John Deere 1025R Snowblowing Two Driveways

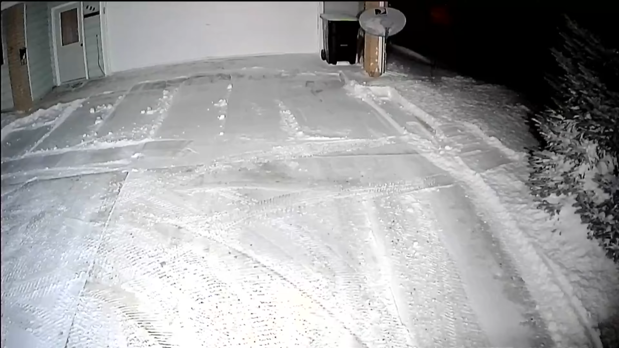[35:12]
Okay, so this is actually a video from the camera system I have put on this cab. The monitor in the top left corner of the cab inside has four cameras around the cab. This is the rear facing camera, and it does record all four cameras simultaneously to an SD card.